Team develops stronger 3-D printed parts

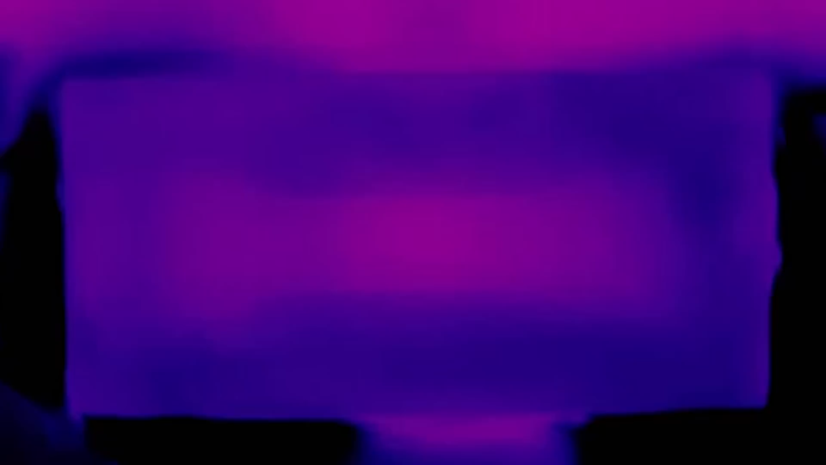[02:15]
And we monitor this using an infrared camera. So while we're doing the heat treatment, we're actually watching the part in real time and measuring its heat signature that's coming off so we can precisely determine the temperature and the thermal history that our process has done on the 3D printed part.